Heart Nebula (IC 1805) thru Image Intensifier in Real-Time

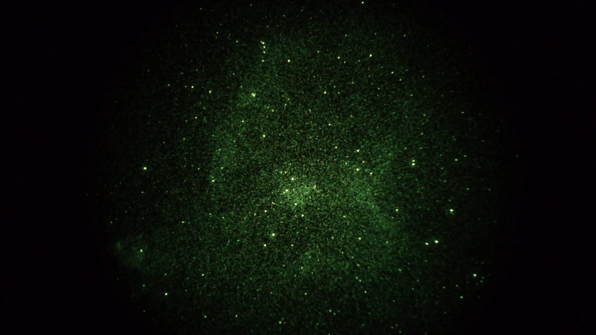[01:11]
And the top of the heart, that's what I guess I meant to say, is on the right, and you see a star cluster dead center. So, turn your head to the right, and you can see a heart-shaped nebula, right? It's famous from Cassiopeia. Okay, so the Hart Nebula, IC1805 in Cassiopeia, a quarter of a second shutter, 3200 ISO. So, there you have it.